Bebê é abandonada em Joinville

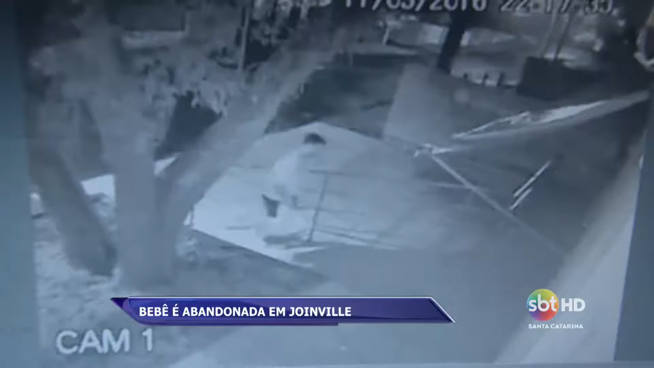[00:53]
Imagens da câmera de vigilância mostram o momento em que um homem abandona a bebê embaixo de uma marquise na porta do comércio. Em seguida, ele sai rapidamente em um carro branco.
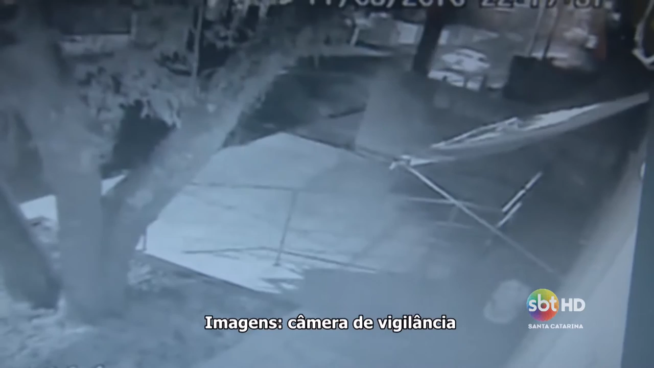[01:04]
O caso aconteceu na sexta-feira à noite, mas a criança só foi encontrada no sábado. O proprietário do estabelecimento ainda não acredita no que aconteceu.